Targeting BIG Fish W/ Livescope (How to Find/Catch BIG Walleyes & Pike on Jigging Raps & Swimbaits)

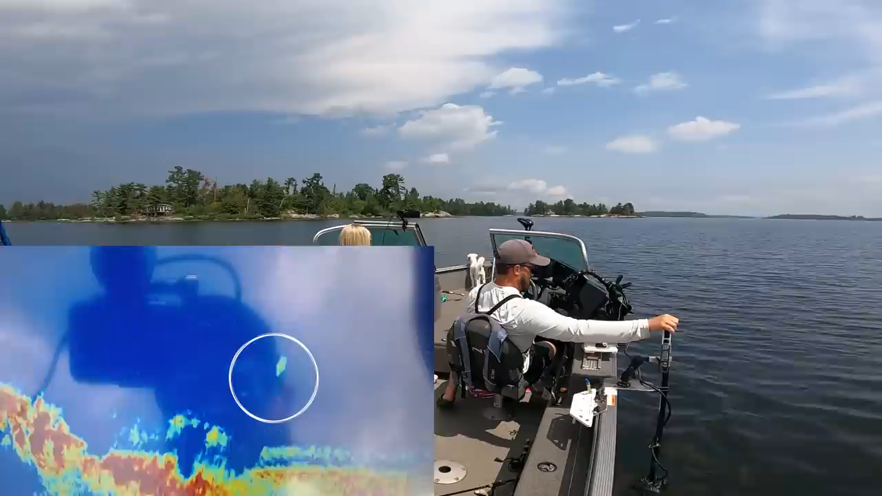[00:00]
Oh, it's a big pike for sure. He's following it. Oh, there he bit.
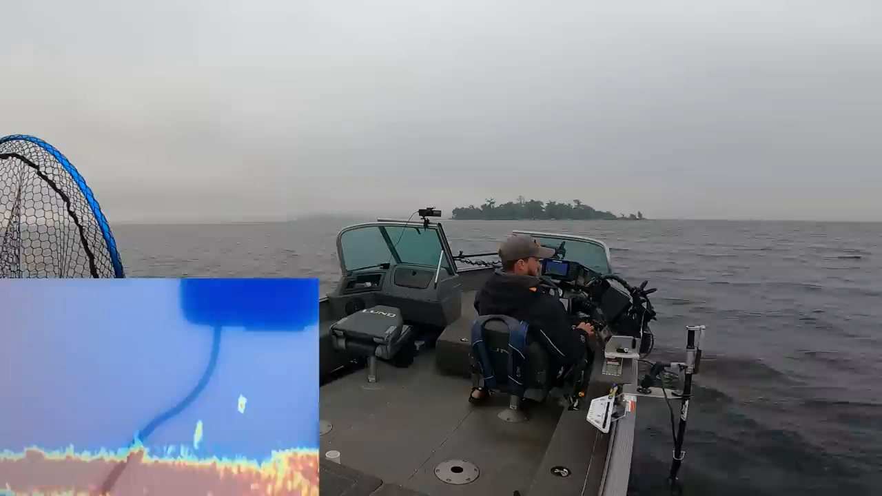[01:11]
There you can see kind of a pair there. Not in big groups. They look a little bit bigger. We're going to be throwing a few different things today.
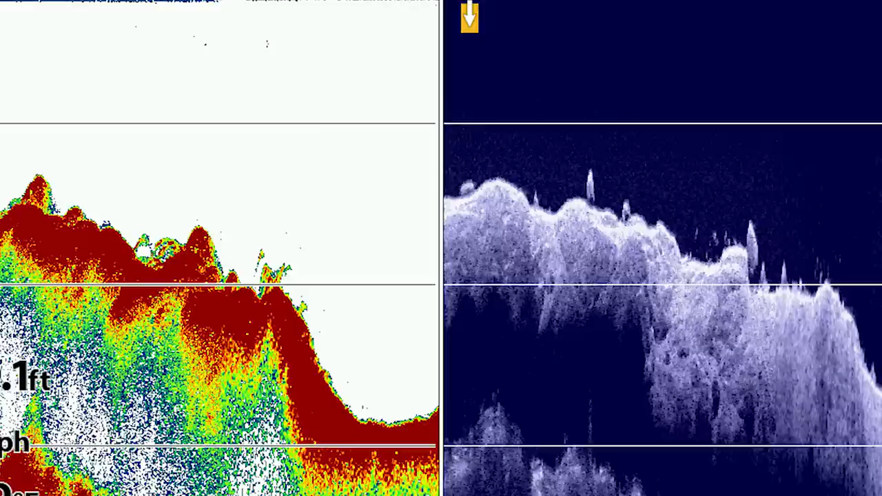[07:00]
So I figured I'd toss on. Some of them look pretty big. Figured I'd toss on them here and see what we find. There we go. Hit it on the drop. There's a few around there. So I actually wasn't sure. We'll see what it is for size. Seems like a decent fish too.
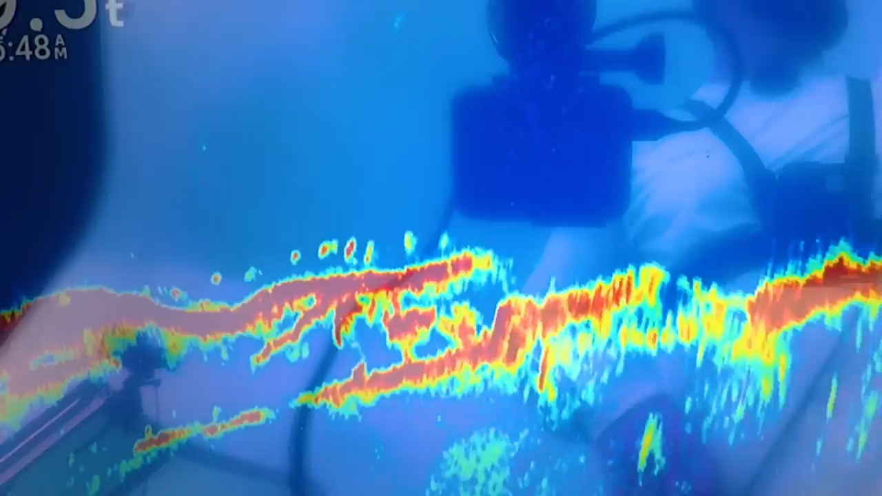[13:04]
And I saw some fish on top. They seemed like they were a little more like suckers. And then I saw one group off to the side that was a little higher in the water column.
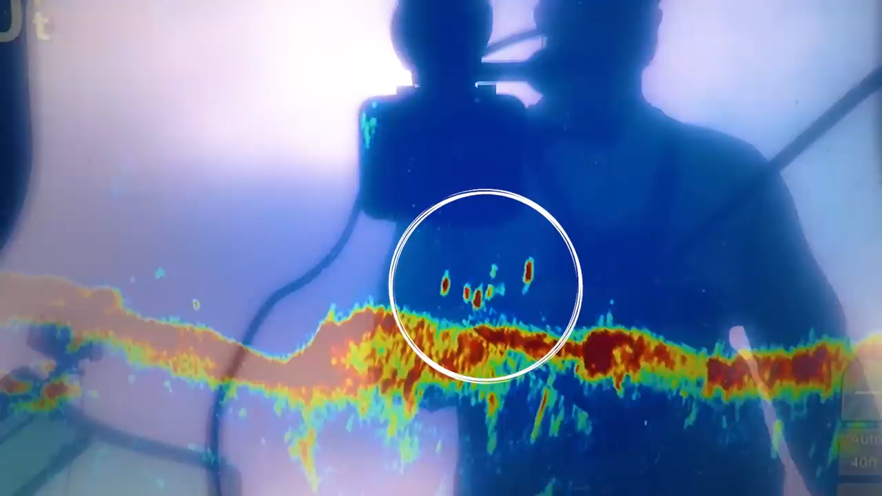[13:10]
And sure enough, we got one of those to go. Actually, I'm going to take a pause quick. I'm going to go pick up Liss. Get her in the boat. Hopefully target a few more walleyes before we have to head out for the day.